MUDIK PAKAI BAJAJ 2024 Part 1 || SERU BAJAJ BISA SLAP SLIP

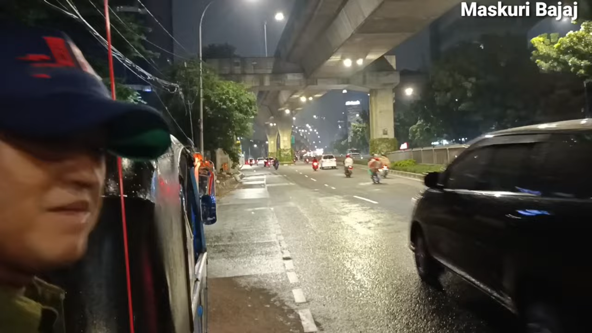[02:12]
Oke, Mas Puri Bajaj mau nunggu di dalam bajaj ya. Karena kondisinya gerimis ataupun hujan sahabat.
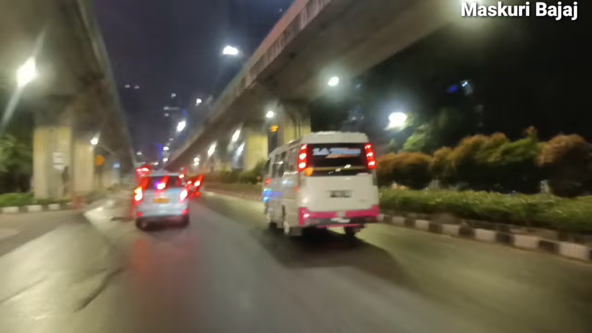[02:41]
Yang teman saya sudah pada nyampe di Kalimalang tadi sahabat, gak sabaran. Ini berangkat jadi pukul berapa nih mas? Setengah sepuluh ya, Mas Puri Bajaj dari Jakarta ataupun Jakarta Selatan pukul setengah sepuluh. Kondisi krimnya sahabat, ini Mas Puri Bajaj mau naik ini jembatan layang arah Pancoran sahabat.
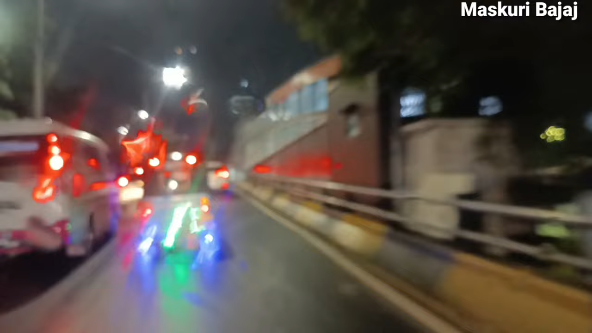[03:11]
Dan ini bajaj saudara saya nih, kakak ipar saya yang di depan. Penumpangnya ada tiga sahabat. Mantap.
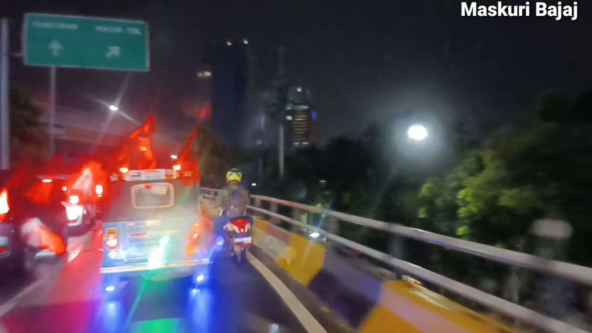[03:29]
Mudah-mudahan di perjalanan diberikan kelancaran semuanya sahabat, tidak ada halangan ataupun rintangan. Kondisi Pancoran macet di sahabat, tuh lihat
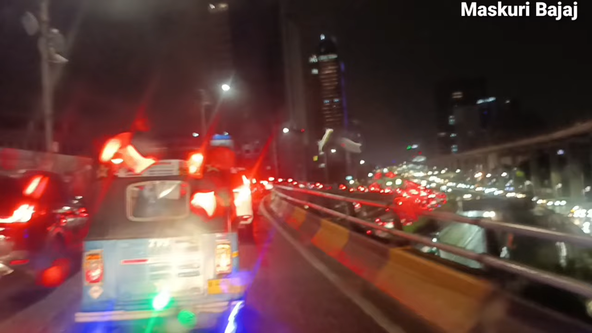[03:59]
kondisi Pancoran macet jam 9.30. ini banyak orang mudik juga ya sahabat ya. Kondisi gerimis sedikit kecil, jadi kacanya agak burung tuh kameranya, saya bersihin tuh.
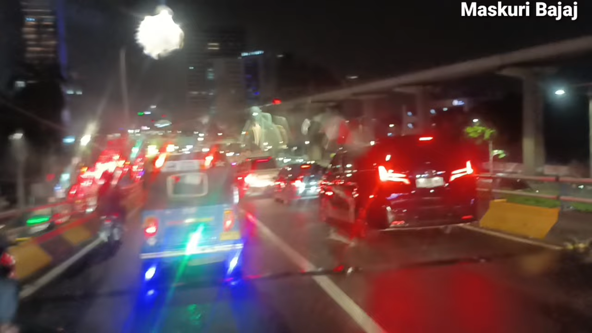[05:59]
kacanya ada airnya jadi kurang jelas ya. Tuh macet. Jadi Mas Guri ini berdua nih teman-teman sudah pada berangkat karena Mas Guri tadi nungguin sahabat Mas Guri Bajaj. Karena izin sama bosnya, bosnya belum pulang, jadi Mas Guri tungguin.
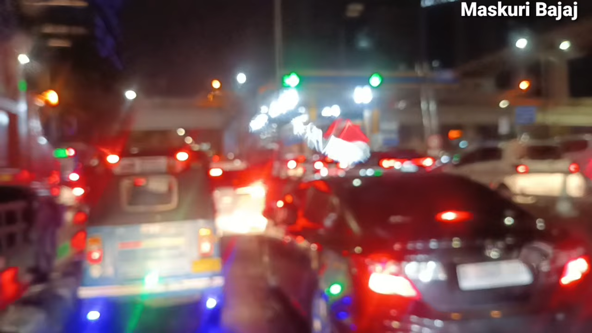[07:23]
Kondisi macet ya sahabat ya, jalanan. Ini sahabat sudah naik ke atas ya. Ini pas tepatnya di patung Pancoran tuh sahabat, lihat tuh. Ada patung Pancoran yang sedang nunjuk. Tuh. Ini patung Pancoran sahabat. Mas Guri Bajaj baru di patung Pancoran ya.
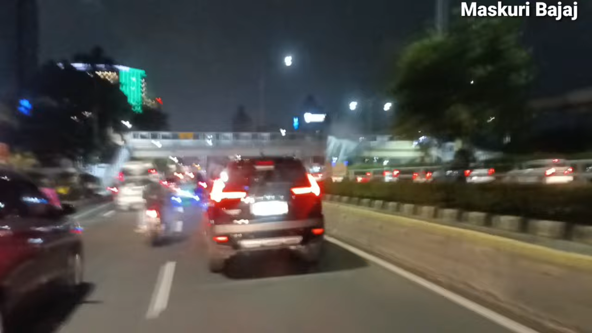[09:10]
Ini ternyata malam ini banyak yang pulang juga sahabat, masih padat merayap. Benar-benar ini suasana lebaran, banyak orang mudik.
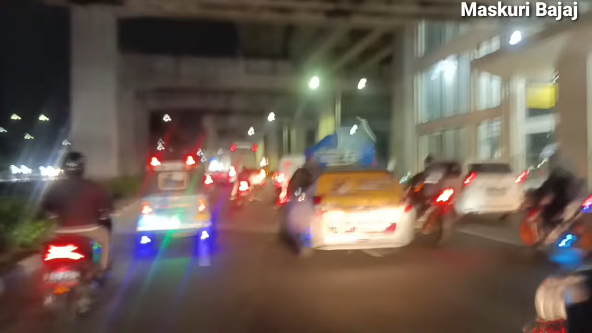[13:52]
Merayap, tapi alhamdulillah jalan sahabat lancar. Thank you.